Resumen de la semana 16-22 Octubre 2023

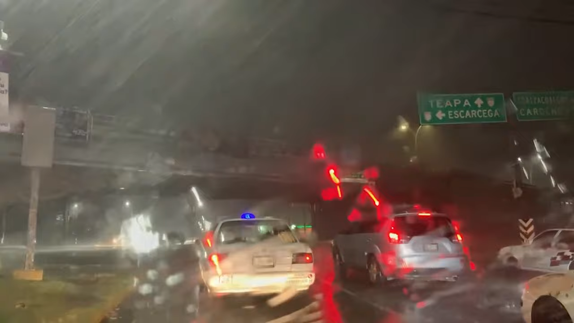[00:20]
aguacero que cayó anoche Je la verga eh Si fallaron cinco cárcamos O más bien cinco carcameros echaron